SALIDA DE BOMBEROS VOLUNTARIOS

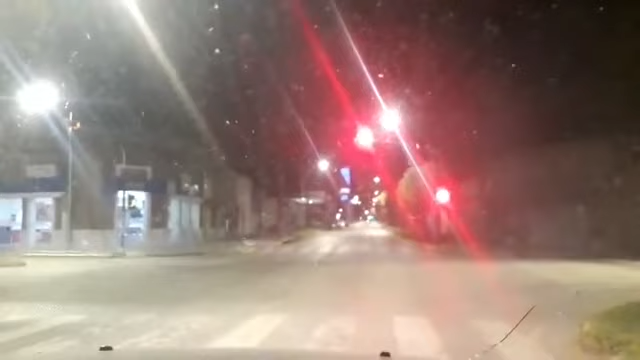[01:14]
Falta, diría yo, bastante para que se habilite esta parte del semáforo, avenida Alem y avenida Rivadavia. Más de 600 personas ya están acompañándonos. Lo que siempre digo para nosotros es un gusto saber que tenemos tanta gente atrás esperando la información.